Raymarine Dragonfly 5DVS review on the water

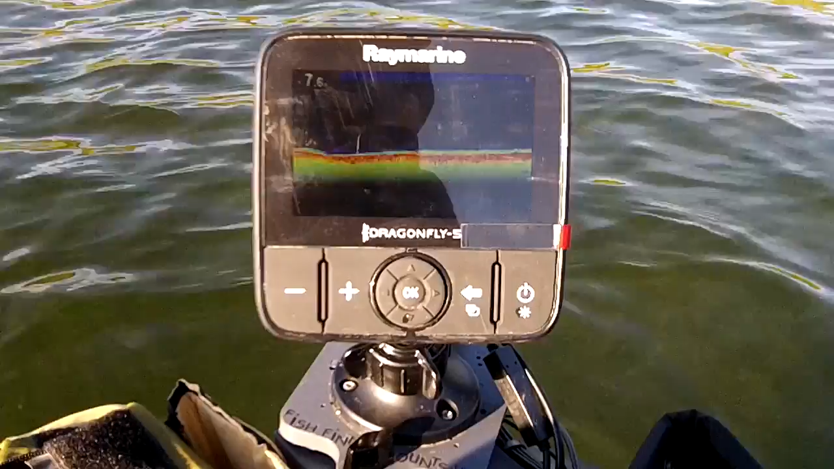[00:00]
Hey everyone, this is Wade from fishfindermounts.com and FloatTube Fanatics and I've got the Raymarine Dragonfly 5DVS on the super fat cat LCS float tube.
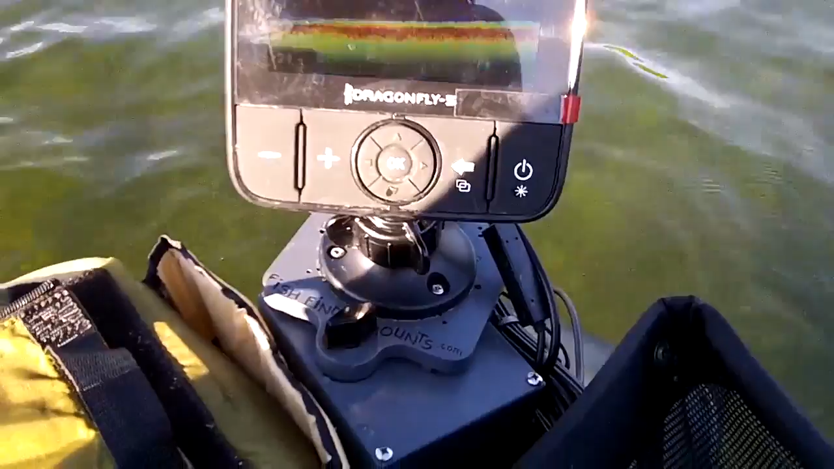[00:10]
You can see me kicking along in the water here and it's got our U3 mount on here.
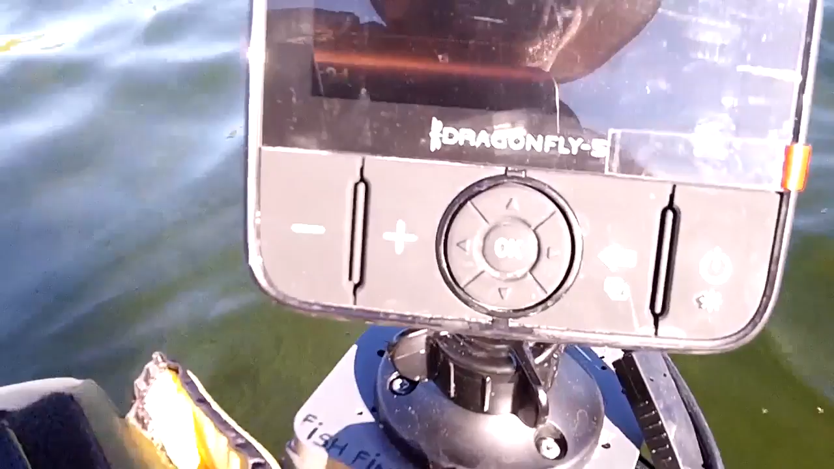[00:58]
And the readings are coming back on just to the edge of the screen there
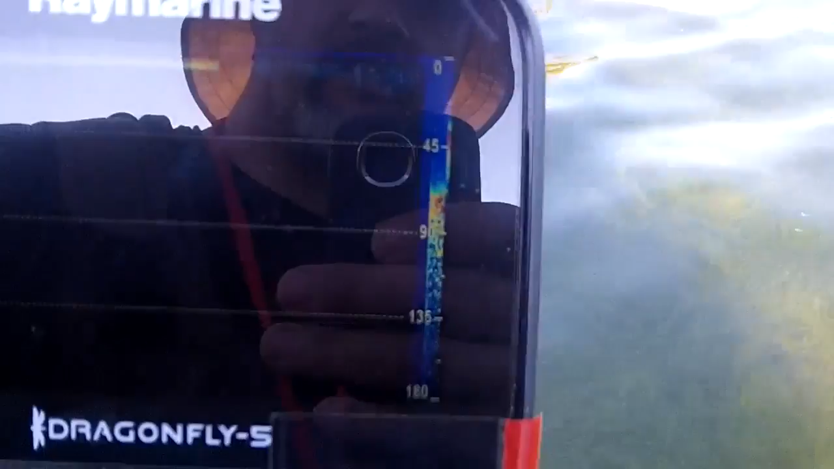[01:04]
because we had the transducer up out of the water.
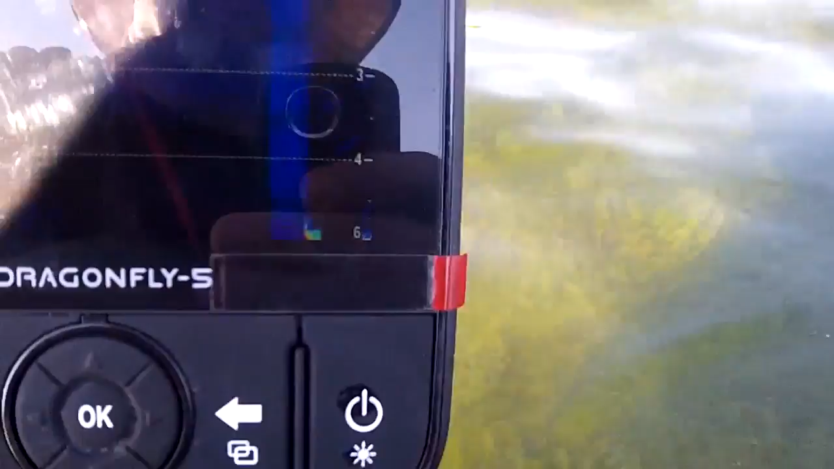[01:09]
So she's just trying to track it here. We'll get her back on. Going again. So there she goes.
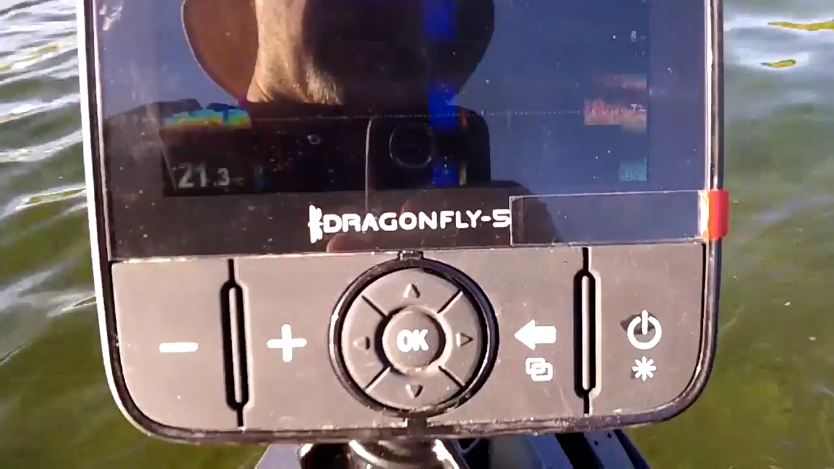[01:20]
And I want to say I've really enjoyed this unit today. I'm using it for the first time.
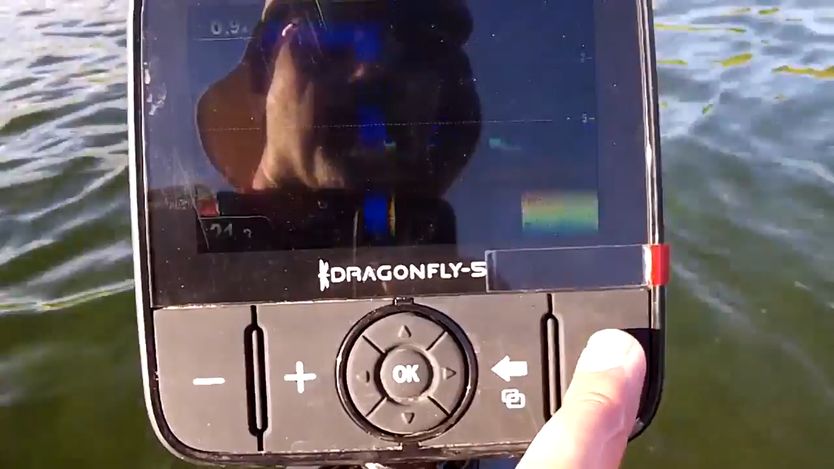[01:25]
It's got some really cool features like the Laurence stuff just for power saving.
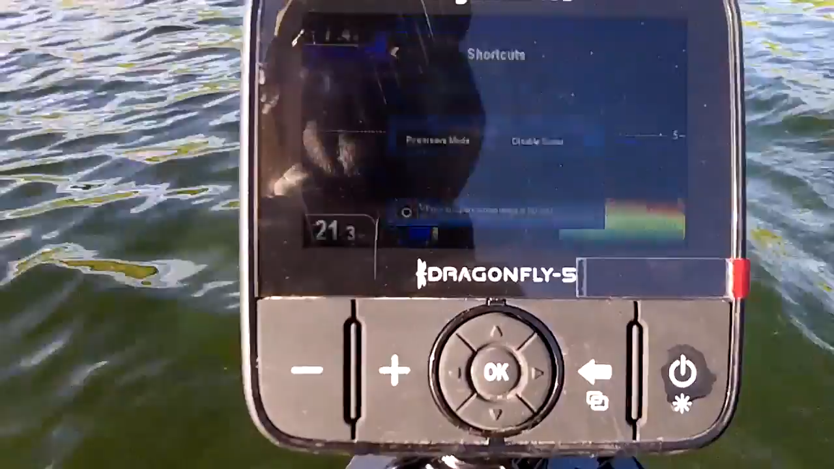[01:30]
You know, you've dialed into the fish and you're catching lots of fish. So if you want to just kind of keep your transducer pinging the bottom,
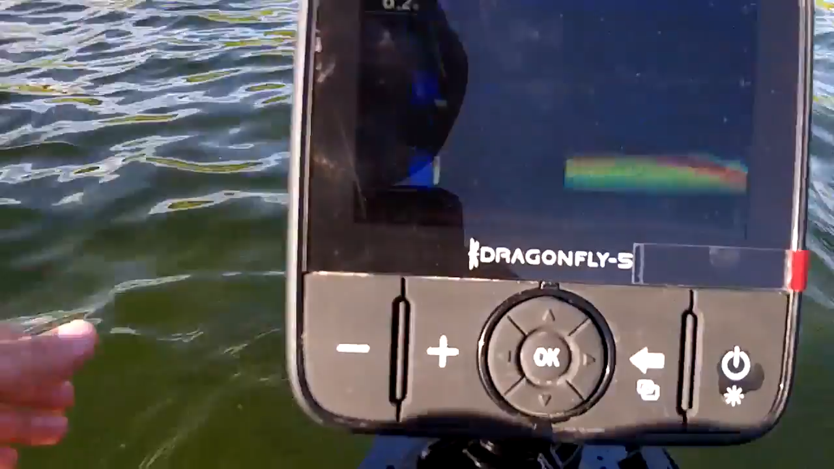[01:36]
you don't want to have to go through the startup mode which takes about a minute or two.
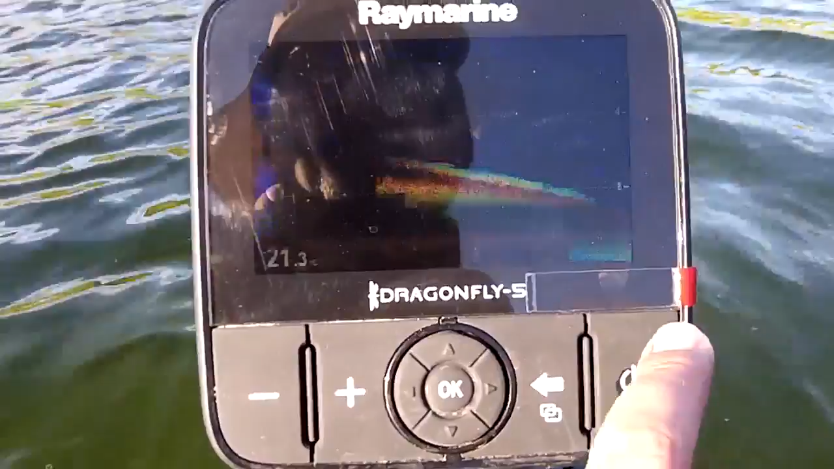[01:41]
You can just hit the power button. It has a power save mode. So you can go down and select the power save mode there and
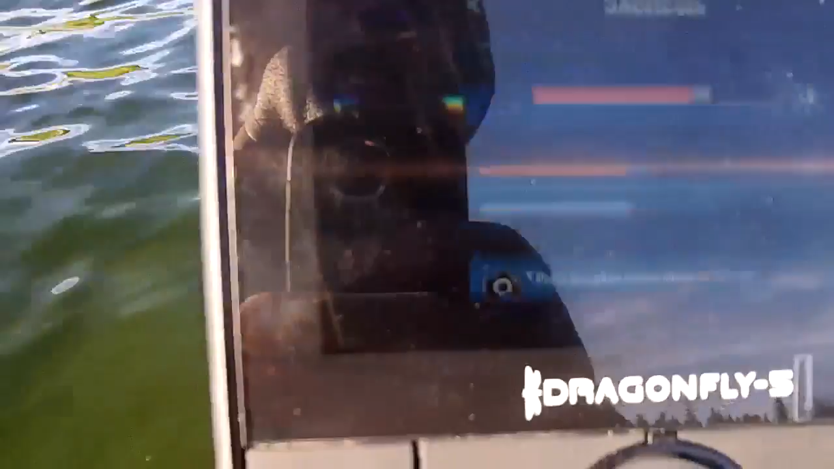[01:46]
then just hit OK and it'll put it in this state where the screen goes basically blank or off.
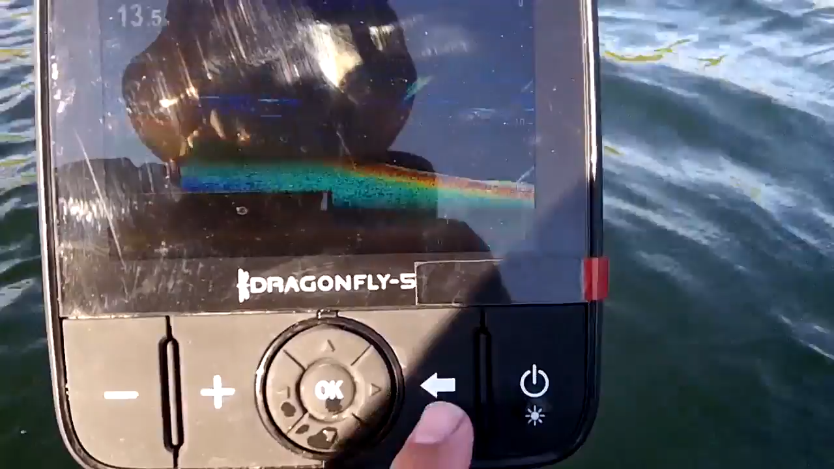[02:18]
And then all the feature sets that you can change here. You can change what kind of vision you want.